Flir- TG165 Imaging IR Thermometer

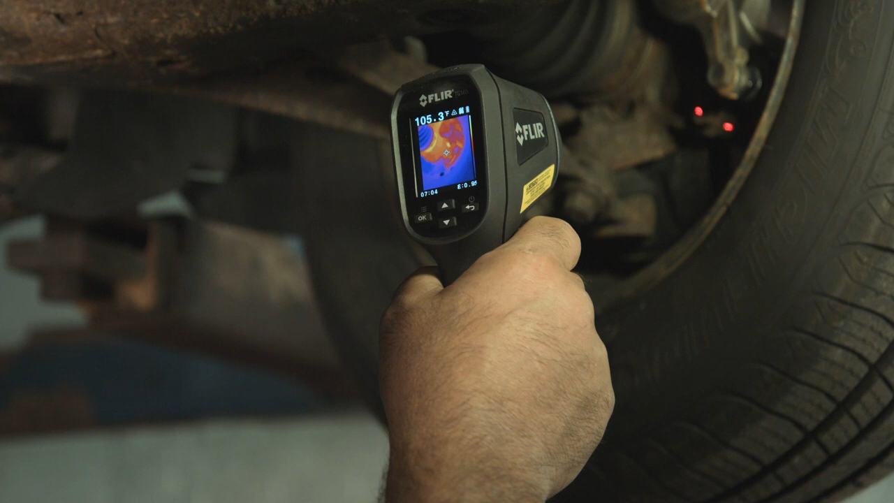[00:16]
No, the TG165 packs the extra muscle
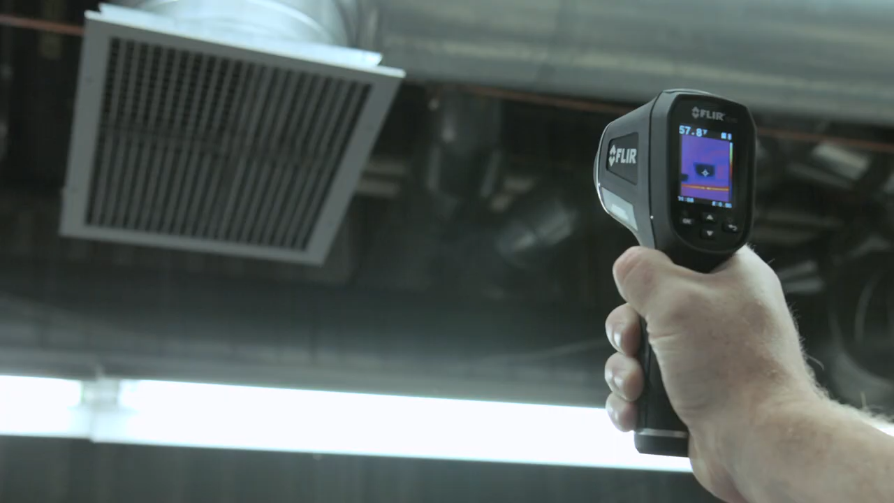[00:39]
A pull of the trigger lights up dual lasers to help you
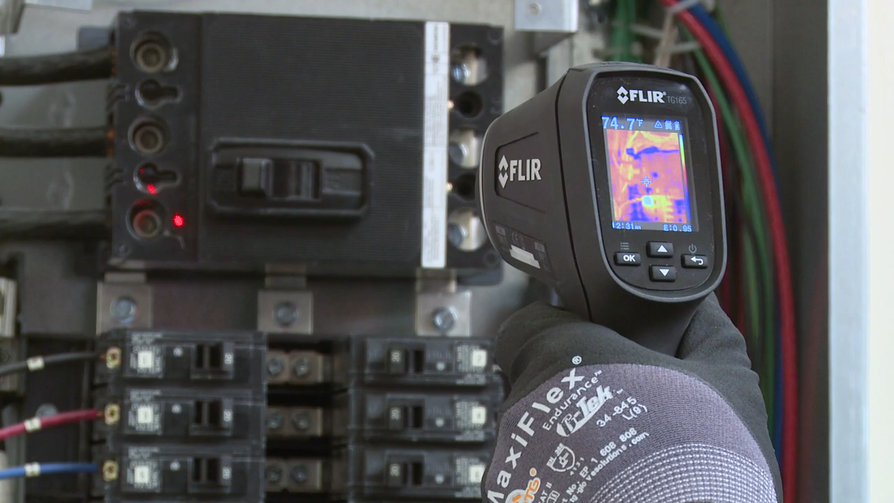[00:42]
On screen: spot 74.7°F
frame the target area
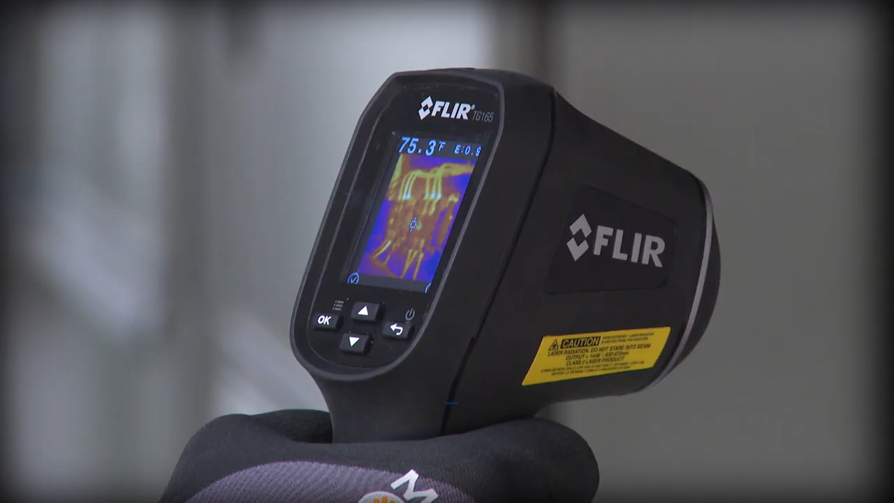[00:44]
On screen: spot 75.3°F
and lets you save images and temperatures to document evidence. With a tool this easy you'll get more done and trust you didn't miss anything critical.
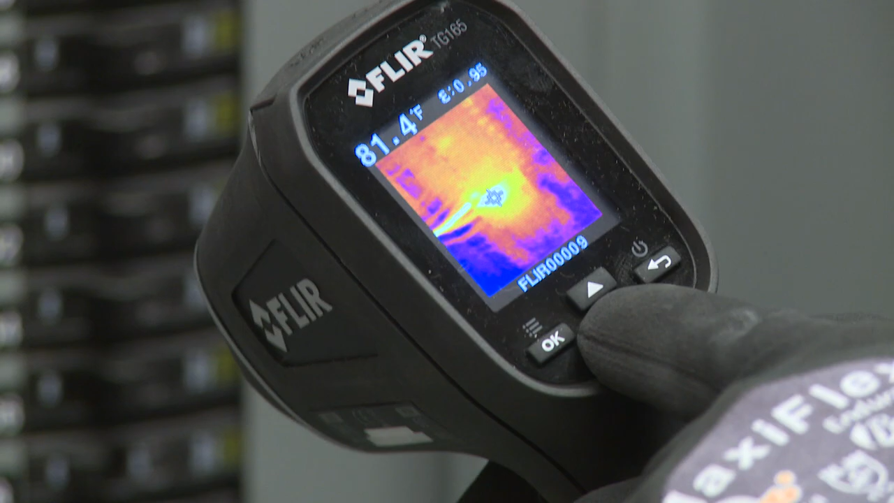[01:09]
On screen: spot 81.4°F
or download stored images and data and whip up a report later.